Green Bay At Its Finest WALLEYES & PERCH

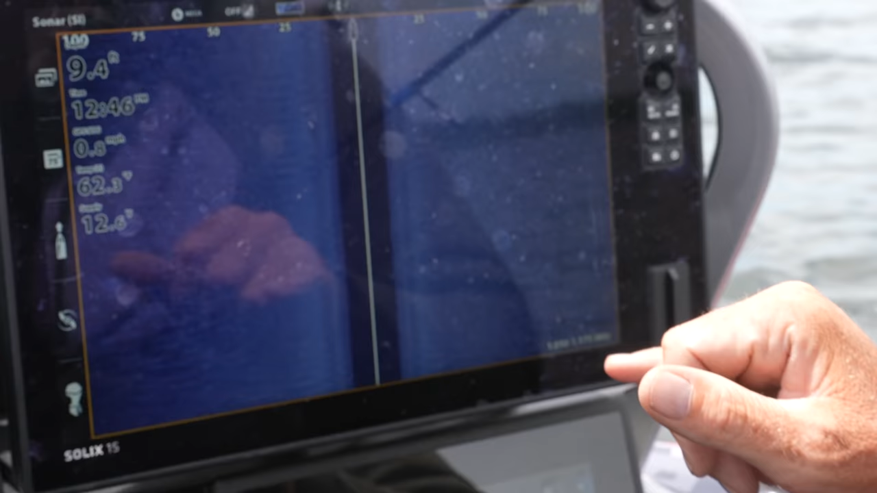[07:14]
We're drifting through with spoons, gold spoons, ripping wraps, shiver minnows. It's all been good to us. And we're looking for pods of fish right here. Here's a nice pod of fish that we're looking at.
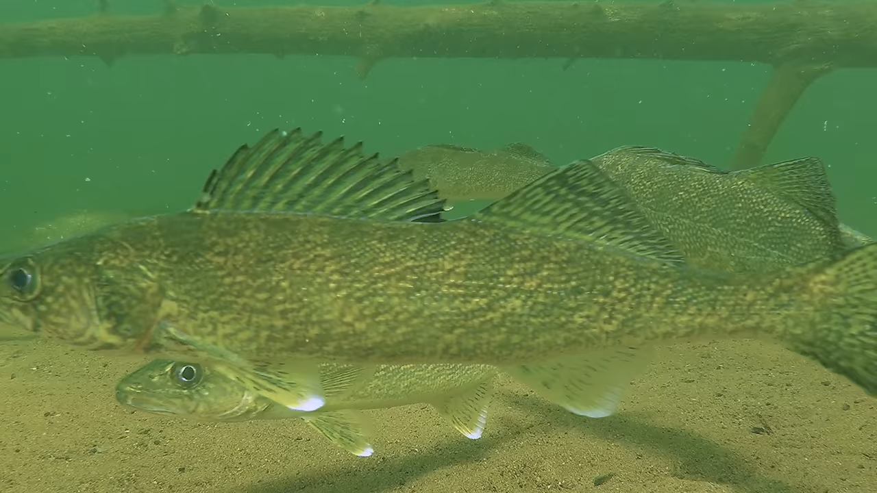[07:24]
And we're just drifting through the pods of fish. And then I like to switch over to my Megalive.
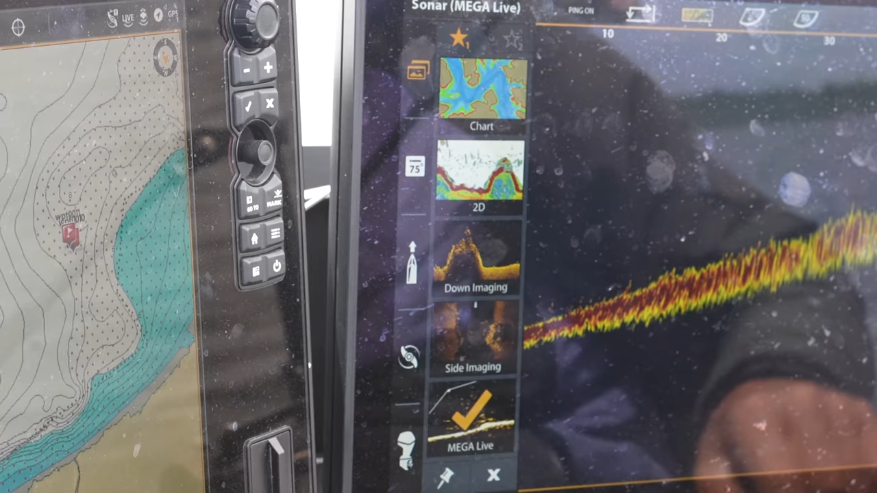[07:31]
You can actually see the fish right out in front of you. I work a transducer here.
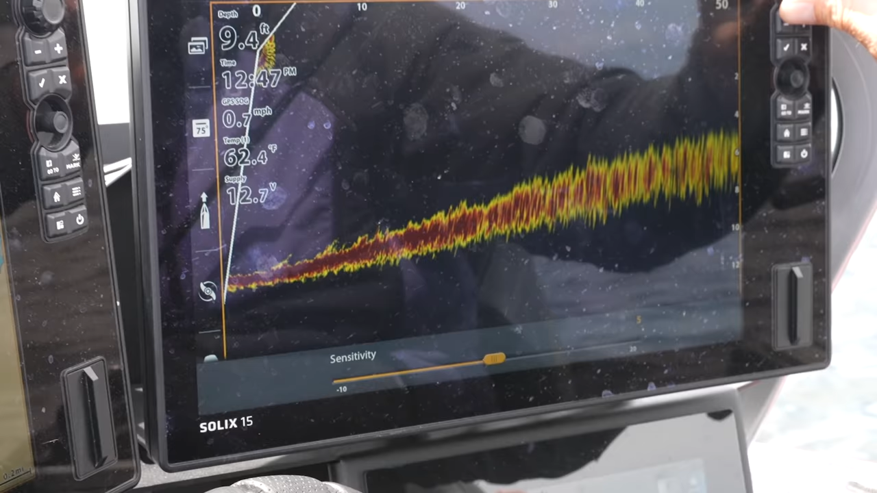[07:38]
On screen: depth 9.4 ft, water 62.4°F
I like to set my settings that, you know, you try to clear them out to where you can see fish right on the bottom here swimming.
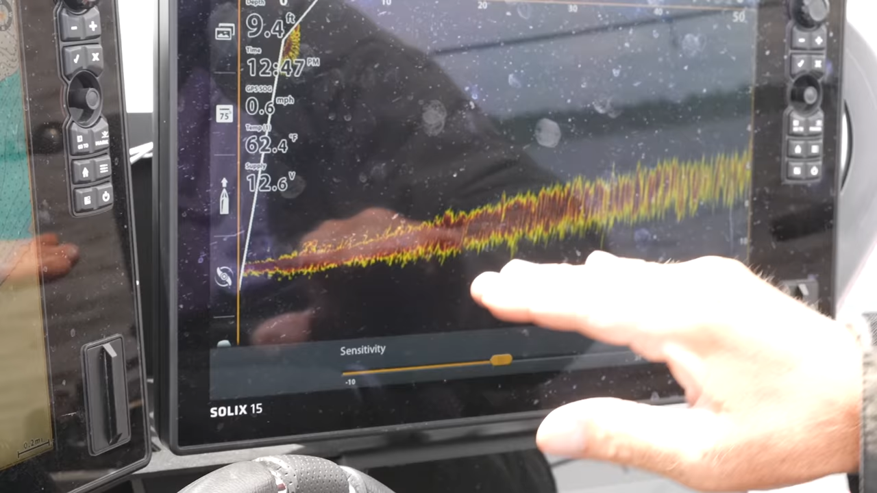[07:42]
On screen: depth 9.4 ft, water 62.4°F, speed 0.6 mph
I don't know if you guys can see them, but there's some fish swimming down here.
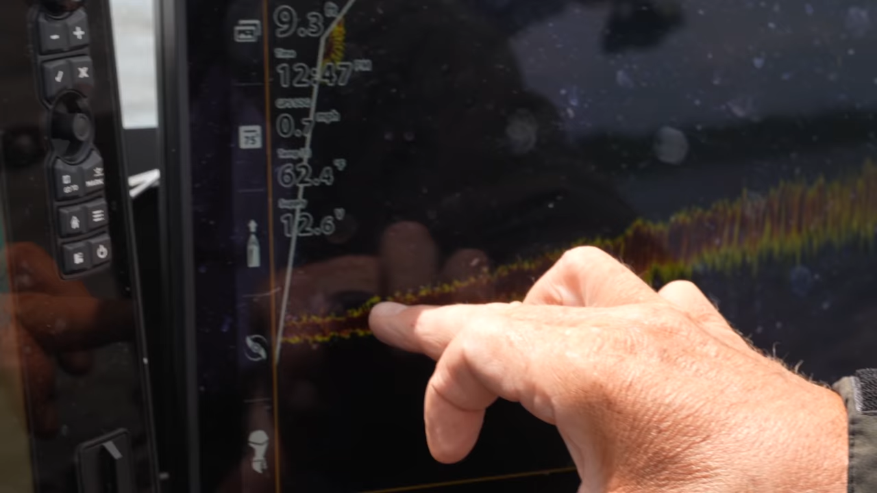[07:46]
On screen: speed 0.7 mph
Here's some suspended fish right here, guys. Right here. Let me turn my transducer so we can see them. There they are.
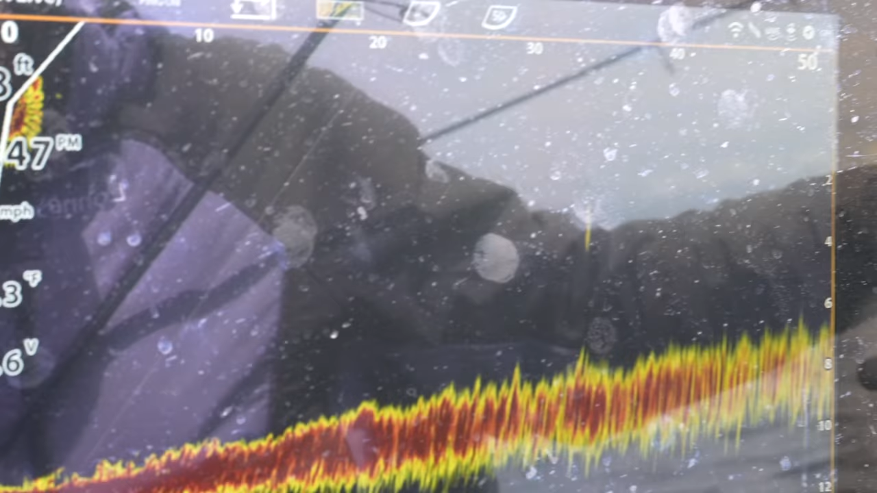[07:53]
You guys see these fish right here? So there's suspended walleyes and there's shallow walleyes.
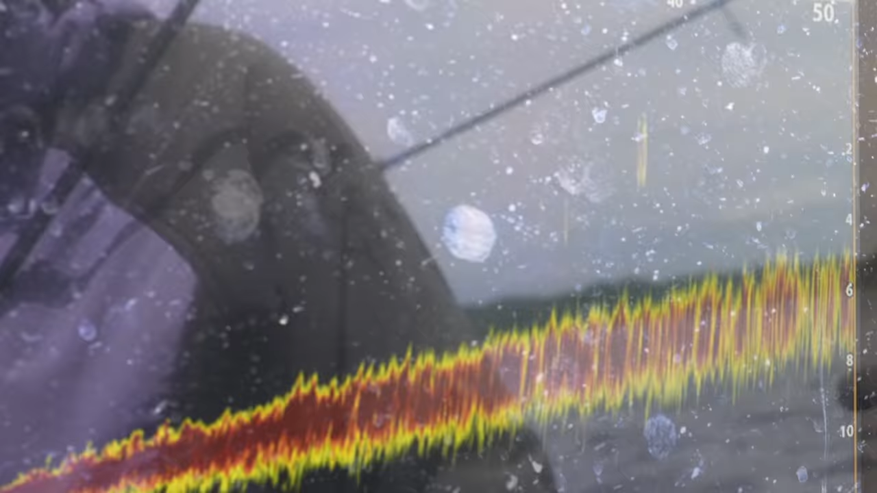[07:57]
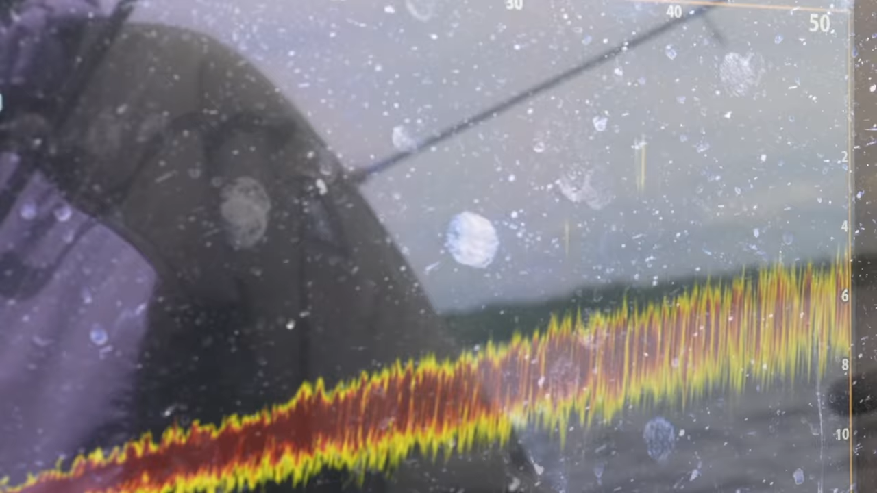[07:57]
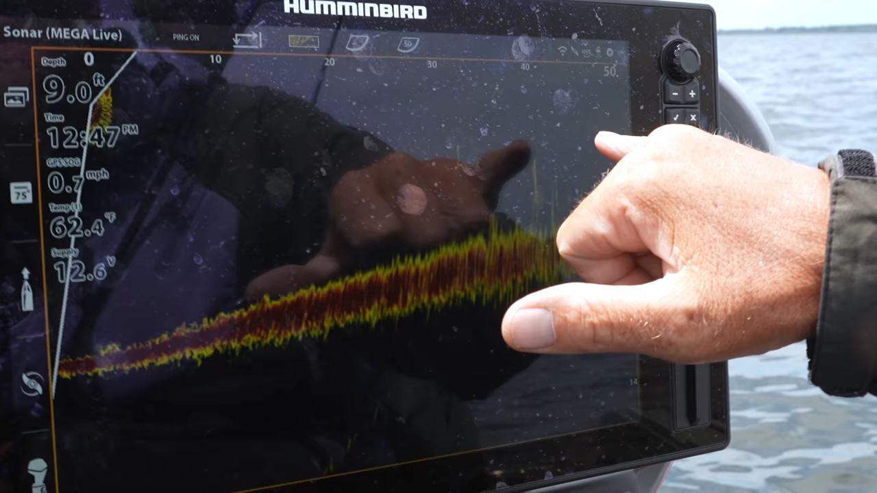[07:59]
On screen: depth 9.0 ft, water 62.4°F, speed 0.7 mph
Fish on right here. Look, don't. So, I mean, it can't get any more textbook than that, guys.